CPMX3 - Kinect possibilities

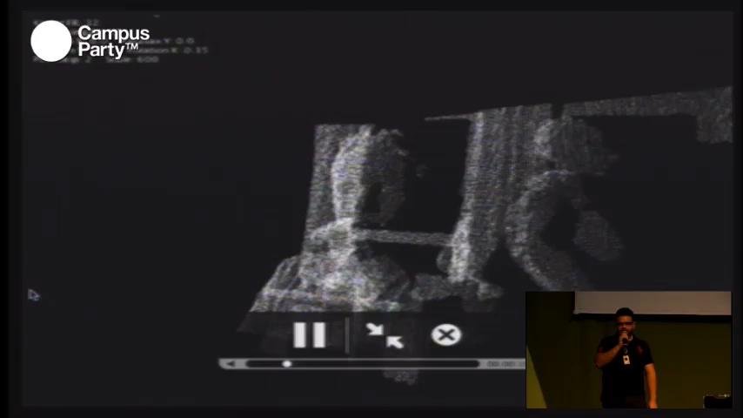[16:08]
Bueno, lo que lograron los chavos de PrimeSense fue a través de luz infrarroja crear un mapa de profundidad.
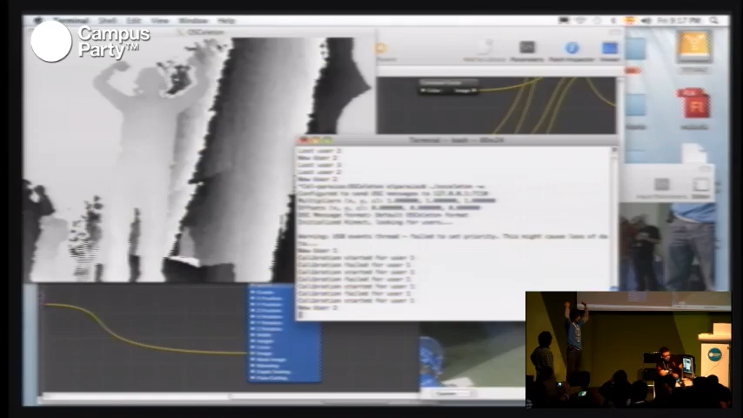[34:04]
Entonces, si vemos la librería que habíamos dicho de Oceleton, lo que hace es el usuario y empieza a cerrar y de repente dice,